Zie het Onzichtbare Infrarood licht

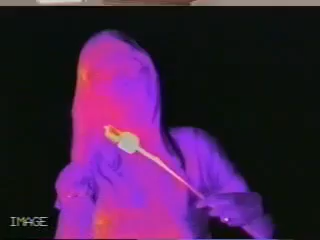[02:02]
The world sure looks a lot different in infrared light.
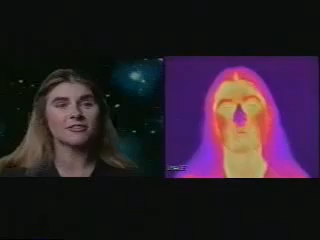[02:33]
Places on my face that are cold, like my nose, appear dark in the infrared camera because they're giving off less infrared radiation. And places that are warm, like my mouth, or the hair next to my head, are brighter because they're warmer.
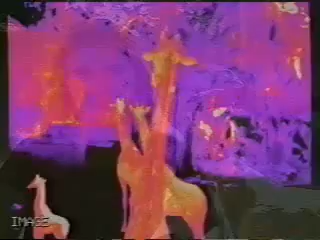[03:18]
Here's a Nubian ibex. What do you think horns look like in the infrared?
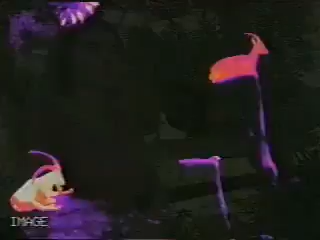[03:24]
Can you even see a gorilla in this picture?
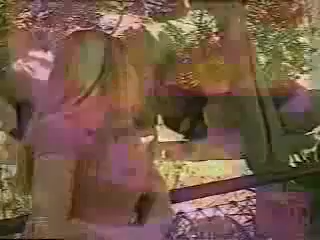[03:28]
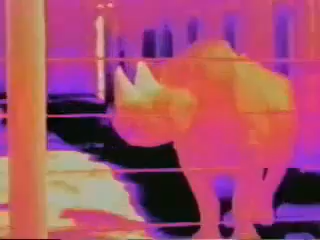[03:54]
A cat. Notice the infrared footprints.
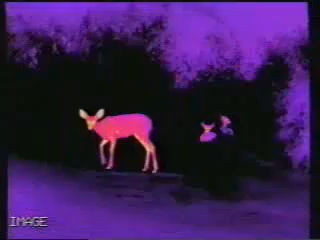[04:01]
Deer in the dark. A helicopter.